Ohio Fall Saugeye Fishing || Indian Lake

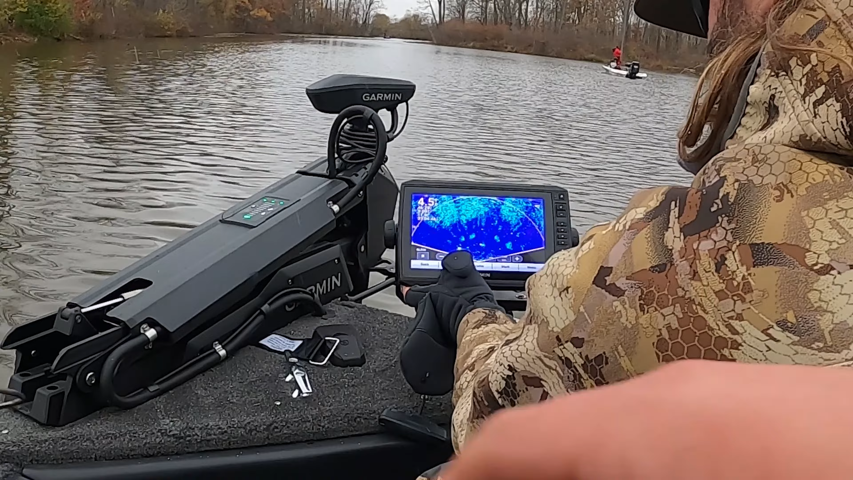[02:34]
there still looks like there's something up towards the top near that five